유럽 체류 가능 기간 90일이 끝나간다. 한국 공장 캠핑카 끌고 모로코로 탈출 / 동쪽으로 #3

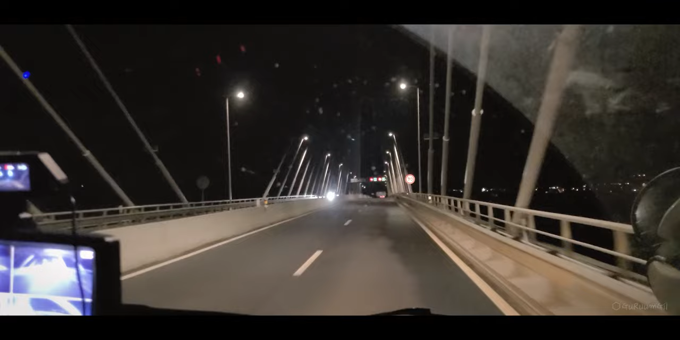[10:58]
강을 건너면 스페인이야. 오. 안달루시아. 오.
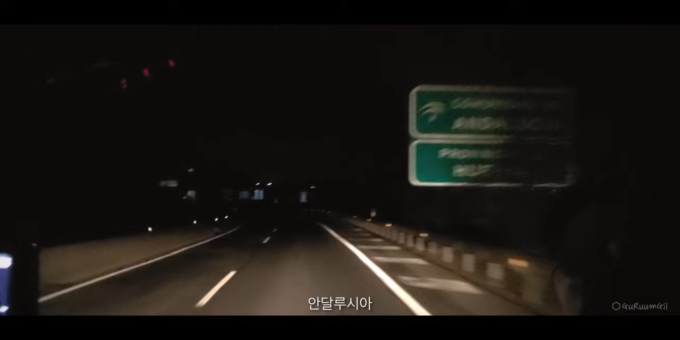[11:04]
여기가 안달루시아 지방. 스페인 남부. 오, 스페인 맞습니다. 맞아?